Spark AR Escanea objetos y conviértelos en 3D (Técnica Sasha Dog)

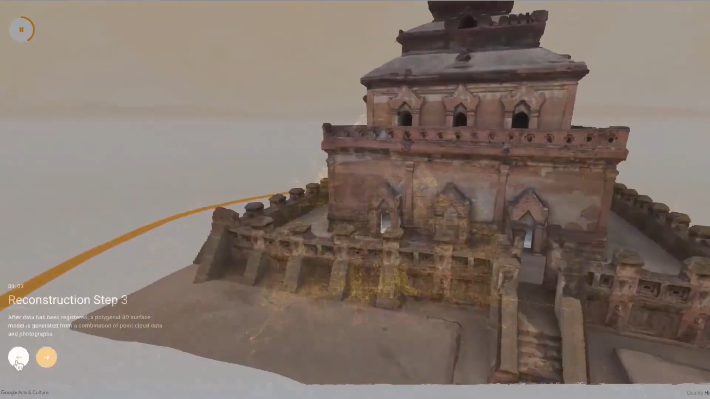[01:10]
Todo esto generado evidentemente a través de cientos de fotos.
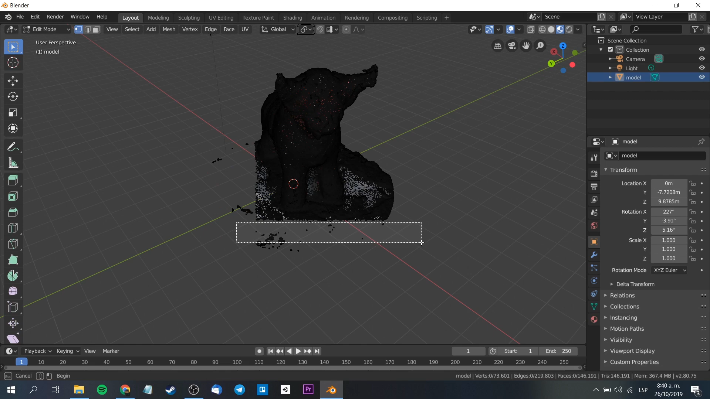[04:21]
Eliminar los vértices innecesarios es una tarea importante,